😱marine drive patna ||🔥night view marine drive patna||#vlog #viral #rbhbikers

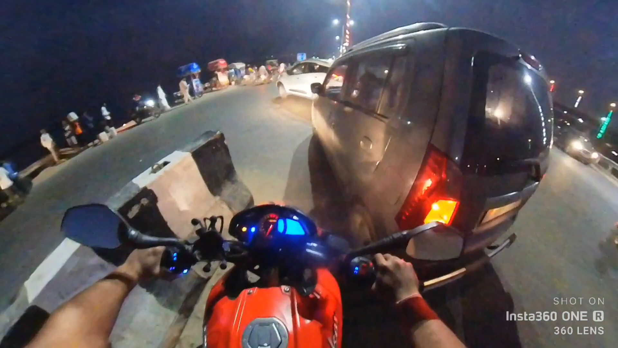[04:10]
और हम फाइनली पहुंच चुके हैं मरीन ड्राइव से थोड़ा सा पीछे ही है, और यहां से ही भाई पूरा मतलब भीड़ स्टार्ट हो चुका है। तो गाइस आप जस्ट आगे शायद दिख रहा होगा या नहीं मुझे पता नहीं,